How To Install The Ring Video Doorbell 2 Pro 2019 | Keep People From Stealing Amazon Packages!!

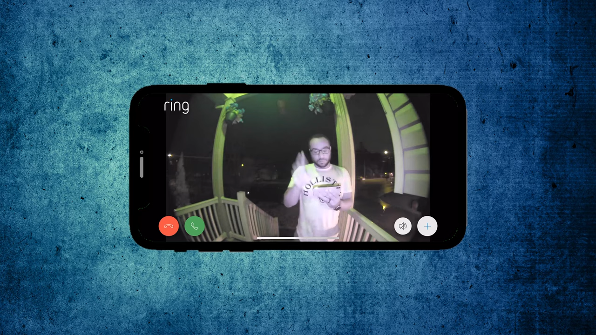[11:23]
hollister start shirt so as you can see i installed this at night
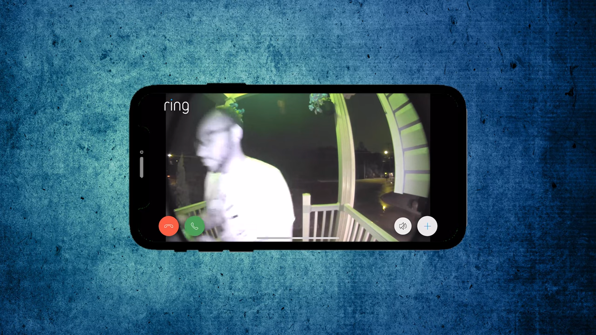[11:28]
time but it looks pretty good at night i think uh i had my porch light on there but it looks even better
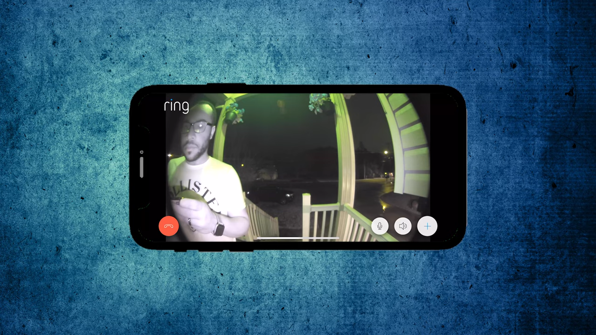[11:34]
actually with the porch light off it looks better um because you can actually see there that's a creeper